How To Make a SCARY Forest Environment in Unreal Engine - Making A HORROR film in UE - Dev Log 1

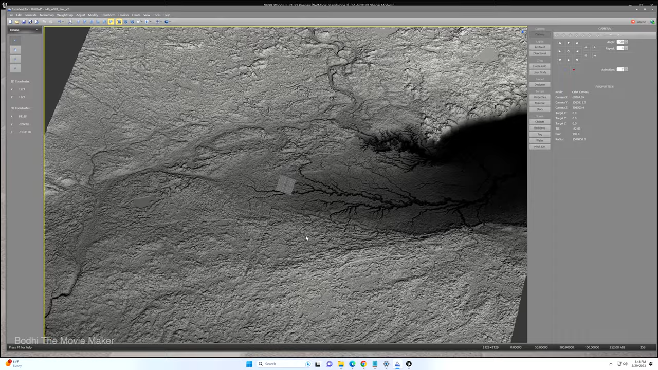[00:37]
I downloaded LiDAR scans of the region and imported them into Unreal Engine and made absolutely massive environments.